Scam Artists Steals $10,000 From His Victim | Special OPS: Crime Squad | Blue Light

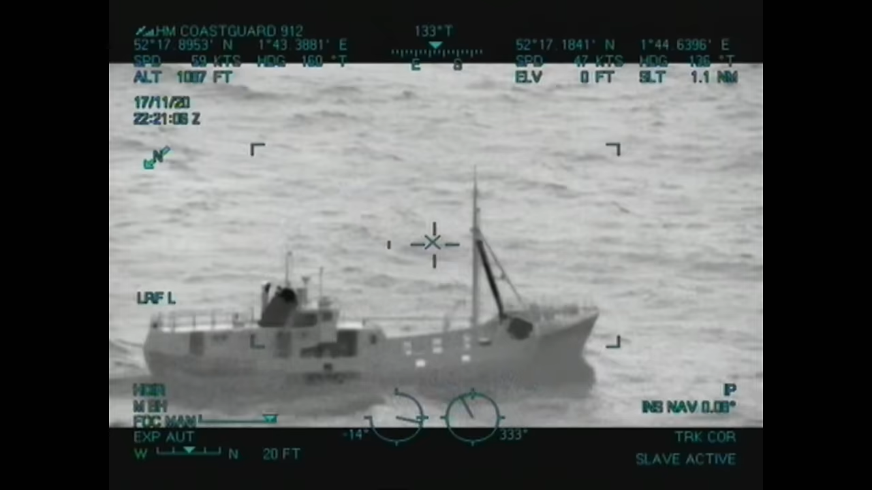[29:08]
In November 2020, intelligence came in about a boat suspected of carrying illegal migrants.